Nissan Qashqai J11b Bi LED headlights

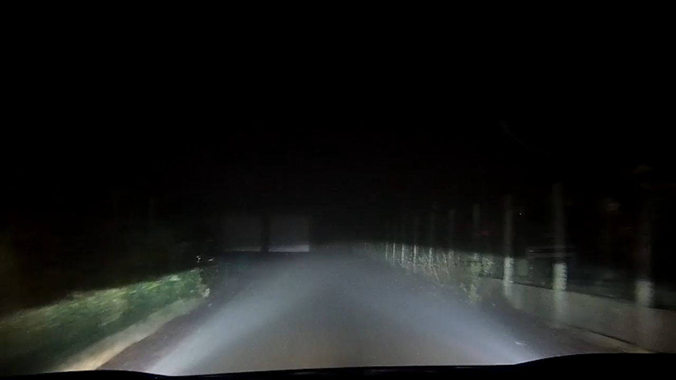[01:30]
foggy conditions as i had here and you can really see how the headlight turns when turning the steering